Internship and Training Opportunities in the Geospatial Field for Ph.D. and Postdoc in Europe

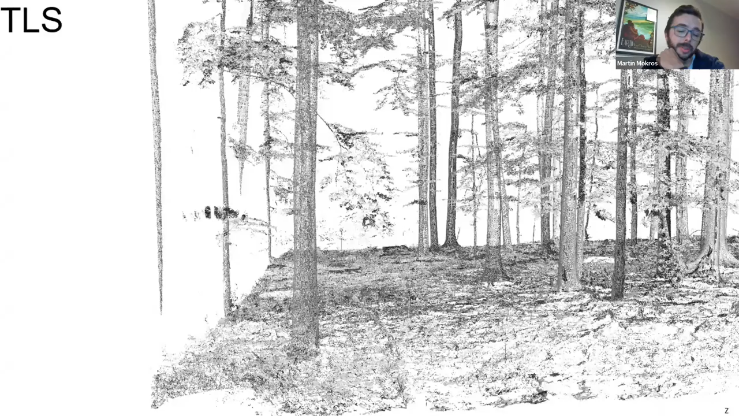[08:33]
some example how the data looks like so
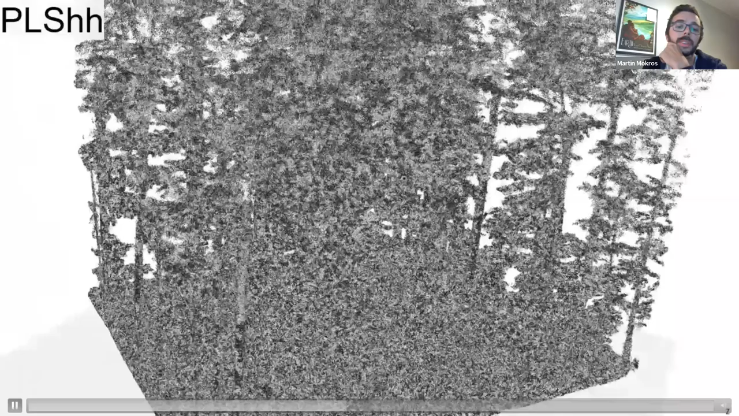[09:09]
as photogrammetry and and smartphone photogrammetry
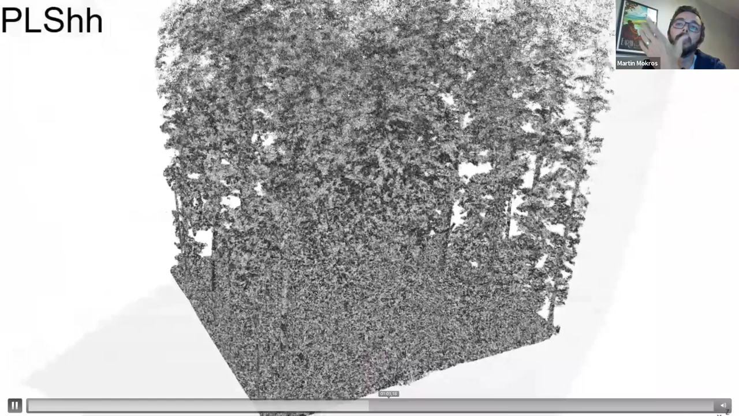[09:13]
or smartphone laser scanning uh so and this is example from the newest
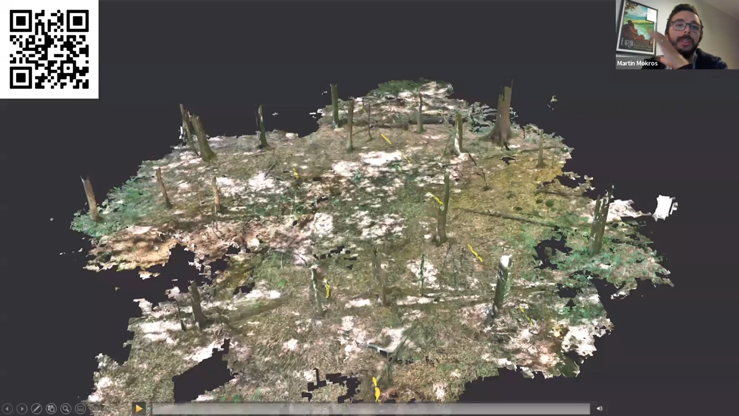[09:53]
and i will i will finish with this video just to show you the data and you can also check my sketch from and you can check all the data and download them